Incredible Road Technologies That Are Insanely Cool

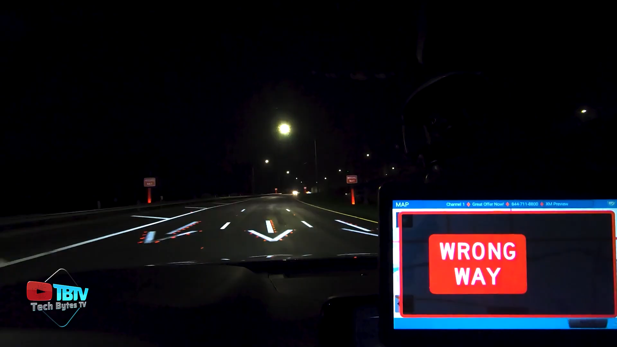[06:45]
The video sensor technology requires no central server, significantly reducing latency and enabling immediate response to dangerous situations.
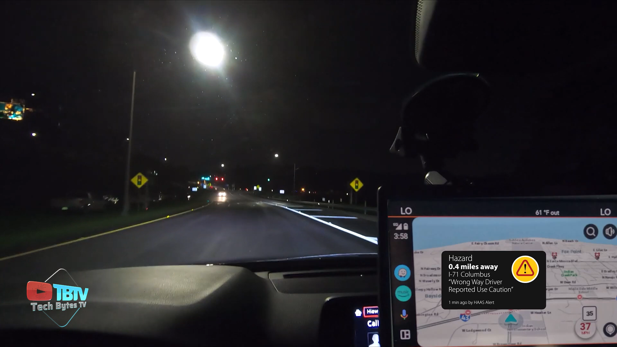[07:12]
These warnings include high-intensity lights and clear messages that increase the visibility and urgency of the situation.